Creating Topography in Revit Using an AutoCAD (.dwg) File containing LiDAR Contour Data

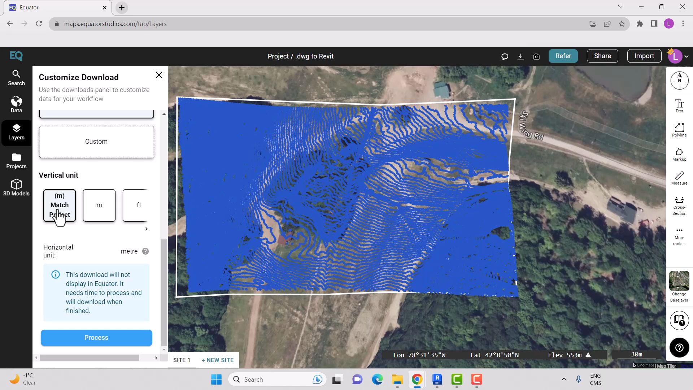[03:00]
If you need to download in a different coordinate system then you can choose custom and enter the coordinate system that you need to use. We're going to use match the project, so meter for vertical unit and select process. Okay, so our files are now downloaded.
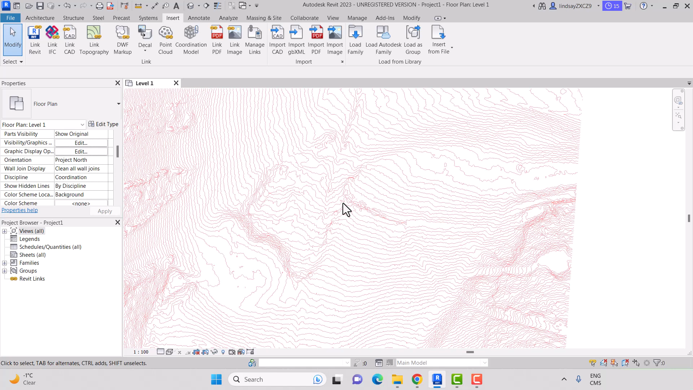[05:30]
So if we go into our 3D view,
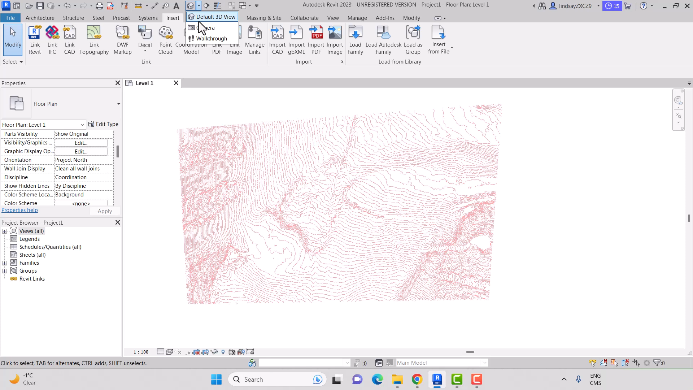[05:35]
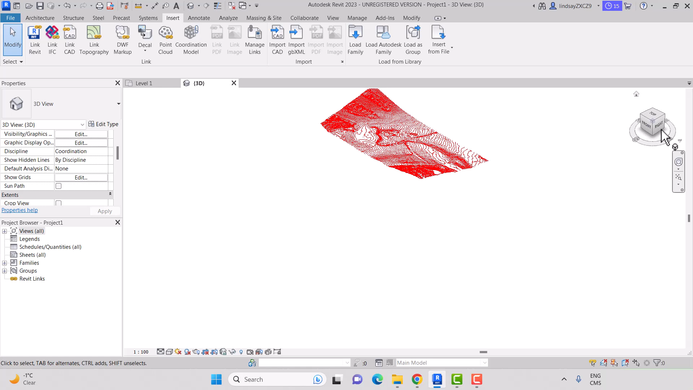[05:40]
we can see that it is indeed 3D. The lines are 3D. Now, if we don't have Z coordinates attached, then this would be completely flat and we wouldn't be able to create a topographic surface from it.
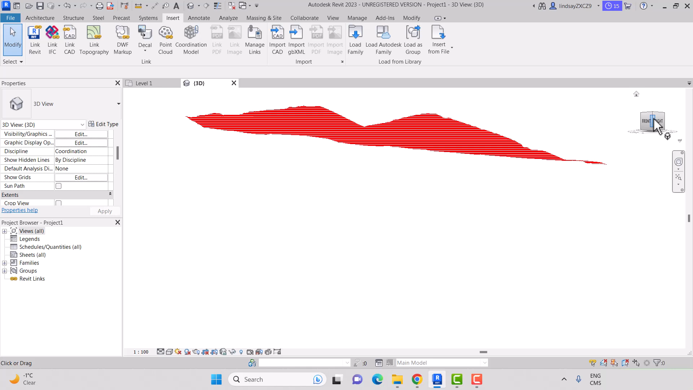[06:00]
But because our Z coordinates are attached, we can create a topographic surface. So we want to go into massing and site. Select topo surface.
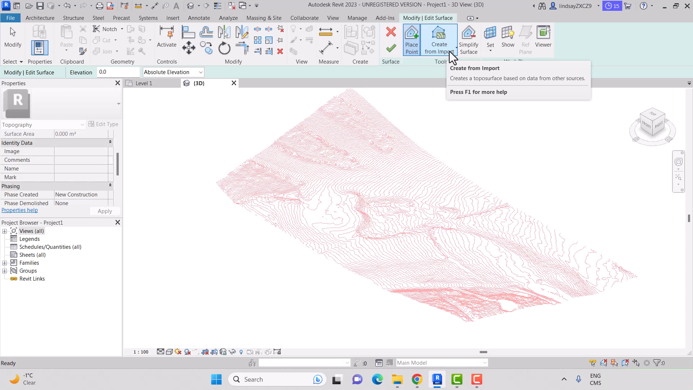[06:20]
Create from import. Select import instance. And then select your CAD file. And then we want to make sure we know what your X, Y, and Z coordinates are saved in, in your CAD file. So if you've downloaded it from Equator, they're going to be saved in the contour layer. So just select the layers that have the X, Y, Z coordinates on it and select okay.
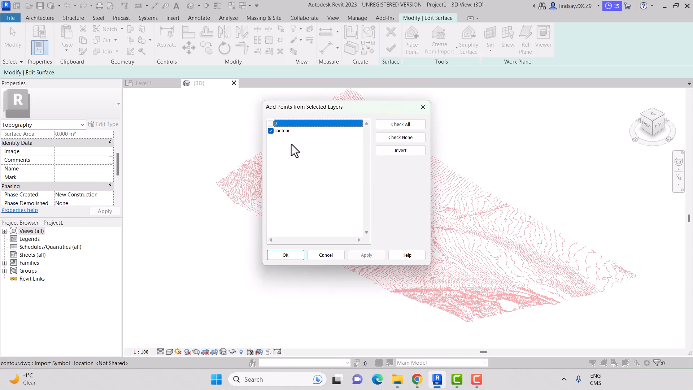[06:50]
Okay, so if we zoom in, we can see that our CAD drawing,
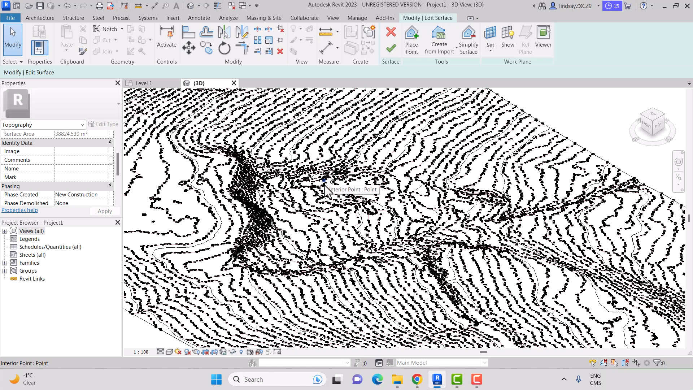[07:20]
which I'm okay with this surface, all the elevations within this surface, you hit the check mark, the green check mark for finished surface.
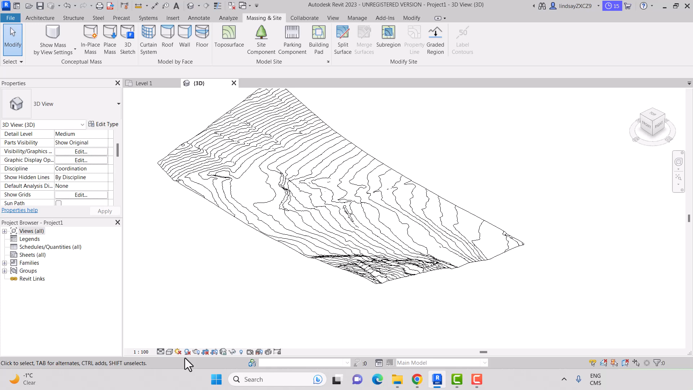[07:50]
Let's see if we can see it in realistic view. And there it is.
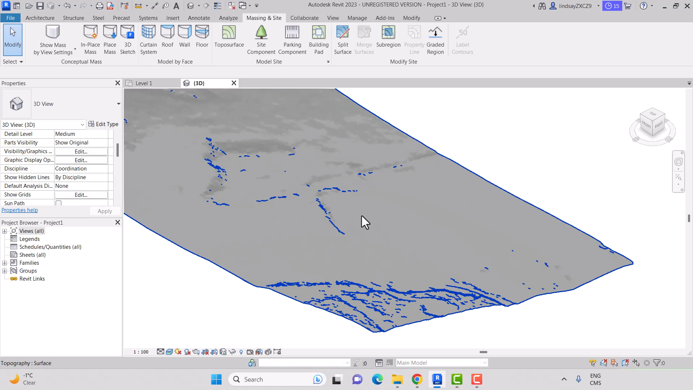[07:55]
So we can see all the changes in elevation.